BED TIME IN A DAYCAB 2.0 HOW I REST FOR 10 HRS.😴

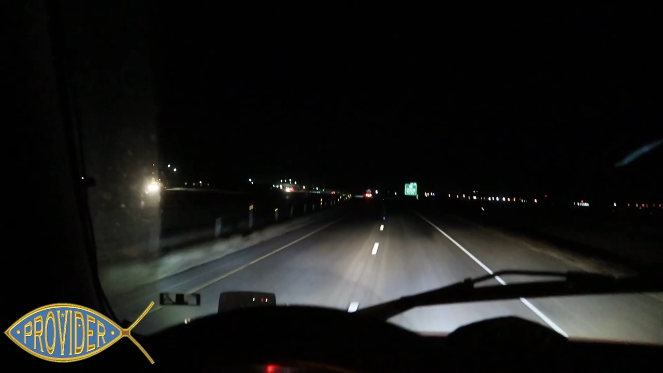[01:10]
I'm probably about 40 miles west of Amarillo. Want to get outside of the city. Those truck stops was full, and just saw a whole bunch of going on this Friday night. But there should be a pilot up here. That's where I like going. Pilot or the Flying J, as y'all know.
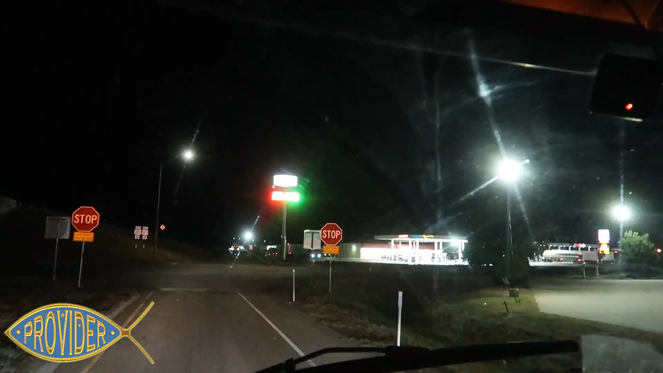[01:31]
We'll be stopping there getting that diesel. See that? 459. Texas and Oklahoma, Louisiana, man, they treat you good with the fuel price, that is.
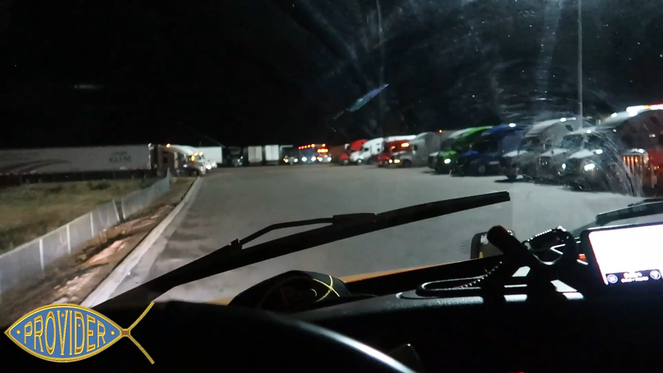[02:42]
You be driving all day, then you'll pull up in here, y'all, and it'd be one or two spaces, which I think I might get lucky, man.